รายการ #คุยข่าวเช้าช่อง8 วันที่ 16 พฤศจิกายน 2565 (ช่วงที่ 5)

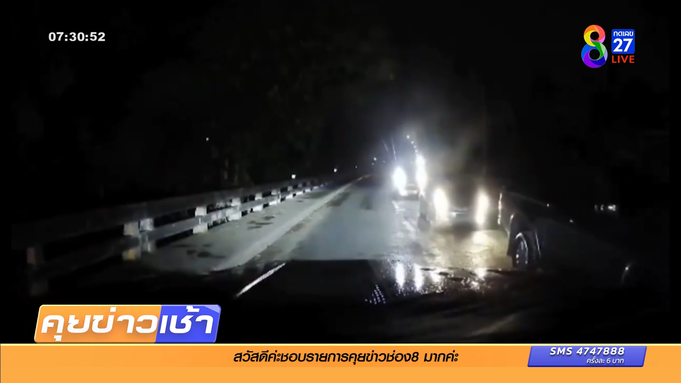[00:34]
จะครับเลยควรจะแซงมั้นเป็นตร redundarsคือแซงมั้นปิดเลนเลยอ่ะเมื่อเหมือนส conference มาหาเราเลยอ่ะนี่อ่ะได้ แต่ขอโทษ ขอโทษครับ ดีนะ ไม่ชน ต้อง เข้าไป มีเจ็บ มีตายได้ ๆประสานงาได้เลยและรถอีกพวกนั้น อีกตั้งหลายคันที่เขาขับขับกันมา
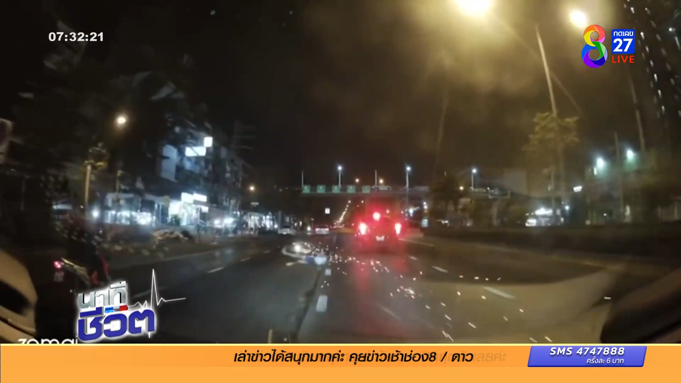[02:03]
เธอ บนถนนเพจจากเกสมนะคะ เหทษการที่เกิดขึ้นนี่ก็ปะคันนซ่มคันนี้ล่ะค่ะเห็นไหม ขับไปแล้วไปชนเขากับ Motorsideเฮ้ยเฮ้ย ฟัยแหละแพบแบบนี้เลยนะคะทำไม ไม่เห็นเหรออ้อ ทำไมถูกไปขับเปียดขับชนเขาแบบนั้นน่ะคนขี่นี่ก
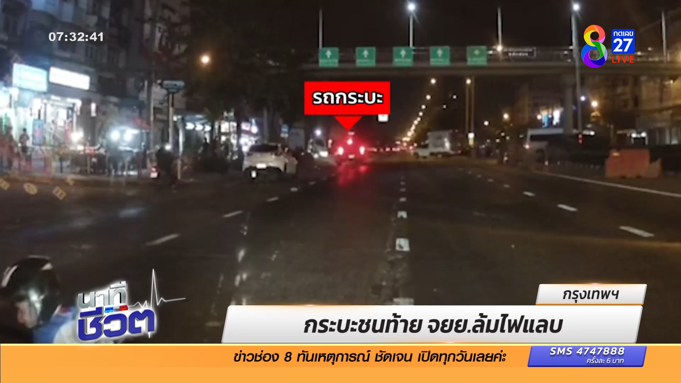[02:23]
็เด็นกลิ่งลงไปบนถนนเลยนะคะโชคดีค่ะ คันเจ้าของคลิปเนี่ย...Beg Thunไม่อย่างนั้นโดนทัพซ้ำไปด้วยนะคะเหตุการณ์ที่เกิดขึ้น 10 พฤศจิกายนค่ะช่วงเวลาประมาณ 4 ถุ่ม 50 นาทีนะคะหน้าหมู่บ้านแสงทองวิลล่าค่ะโอ้โหหหลายคนบอกตกใจมากกับเหตุการณ์นี้ค่ะหมุมอับหรือเปล่าไม่รู้เนอะค่ะ